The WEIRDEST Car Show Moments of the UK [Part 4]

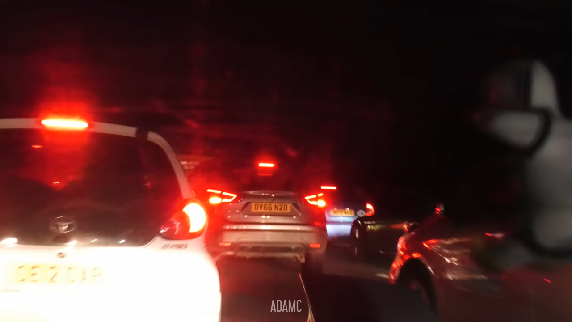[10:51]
We've reached traffic, and on the other side, we keep seeing people getting flashed for speeding.